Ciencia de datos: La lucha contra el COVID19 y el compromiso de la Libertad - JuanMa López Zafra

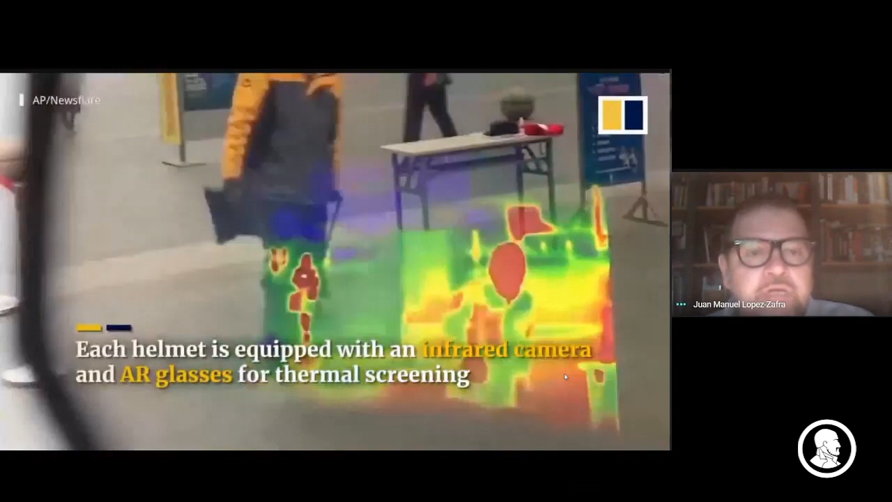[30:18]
Y entonces, bueno, pues se utilizan para, como veis, de forma bastante eficaz, para controlar la temperatura de las personas.
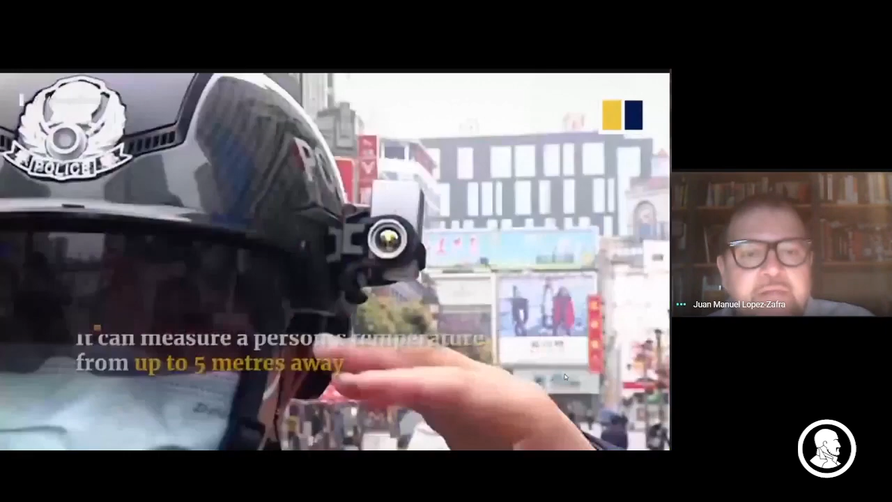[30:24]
Que están en hasta 5, ahora mismo son 5 metros.
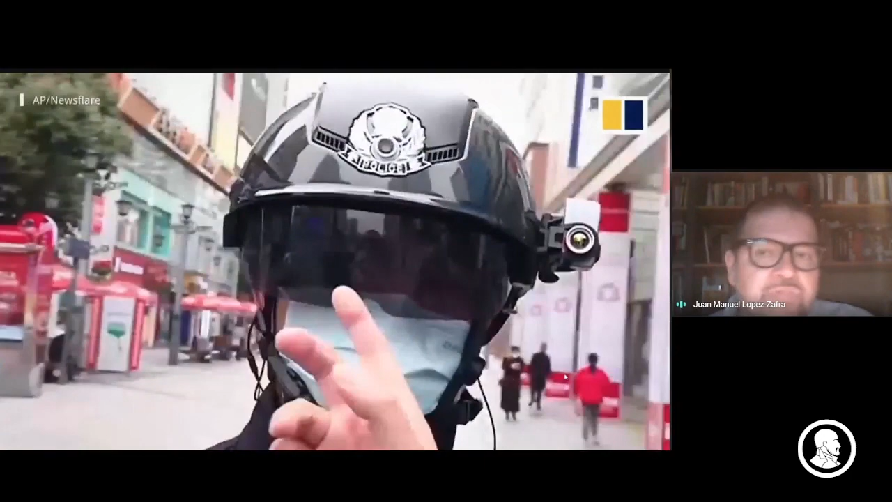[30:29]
Evidentemente es un tema de tiempo que puedan ir un poco más allá. Tampoco interesa que vaya mucho más allá.
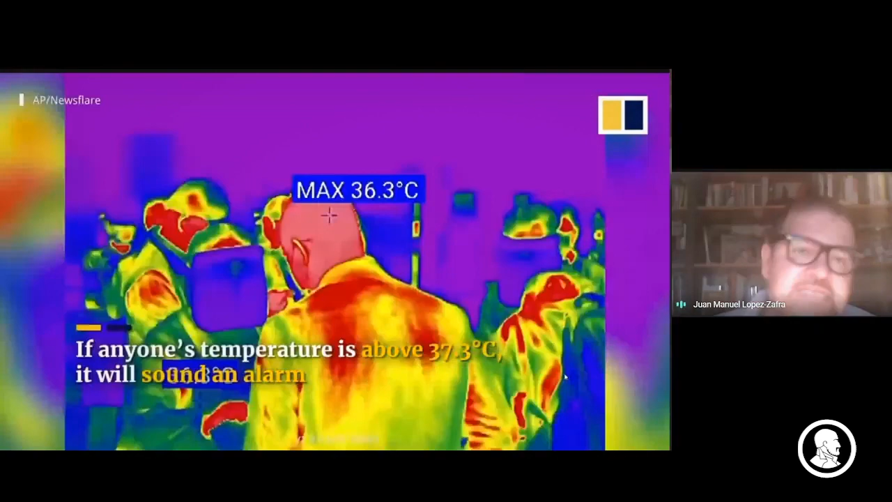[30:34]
On screen: max 36.3°C
Porque se puede perder perspectiva. Fijaos que están con, lo habéis visto,
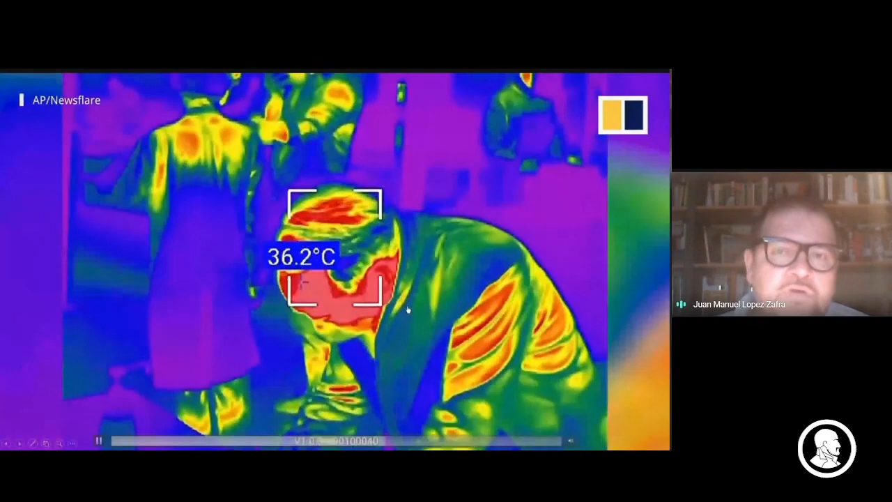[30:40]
On screen: spot 36.2°C
alguno estaba con las máscaras de protección que conocemos.